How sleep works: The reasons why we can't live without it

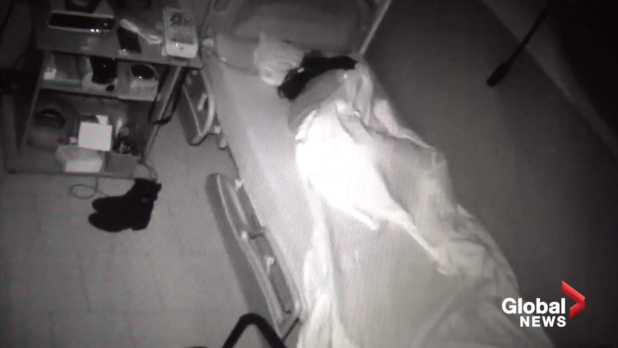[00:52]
This cycle was only discovered in 1953. I would go in with a flashlight, and there was a person who would be sleeping,